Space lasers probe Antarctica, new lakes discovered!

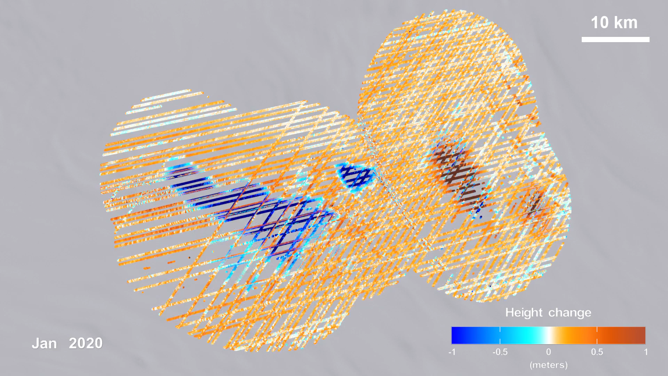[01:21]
Areas seen here in blue show that the surface of the ice is getting lower, which indicates that the lakes below are draining.